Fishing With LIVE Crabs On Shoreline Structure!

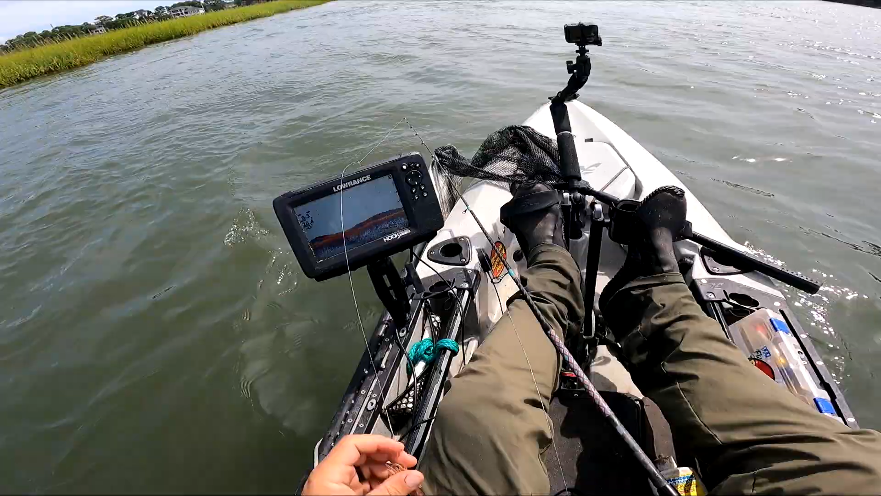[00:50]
20 feet of water with a good amount of structure so i'll see some life